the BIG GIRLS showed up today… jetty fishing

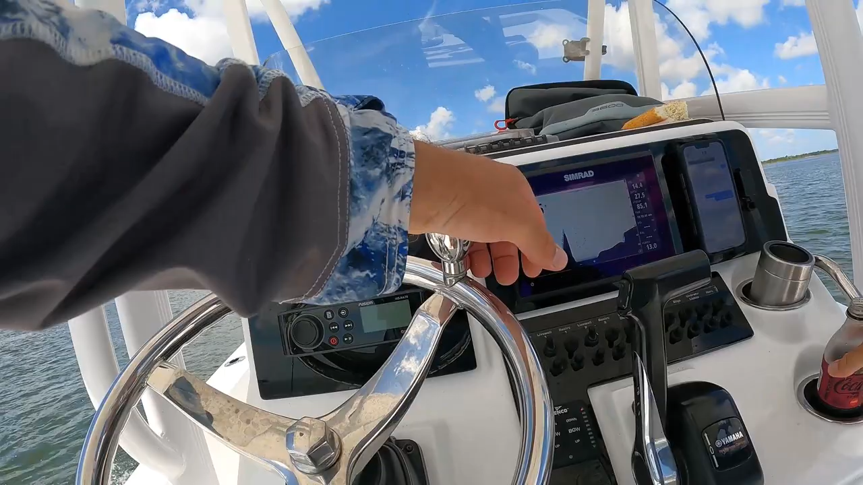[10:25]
Brand new spot. Got the trolling motor locked down. Boy, this thing looks fishy.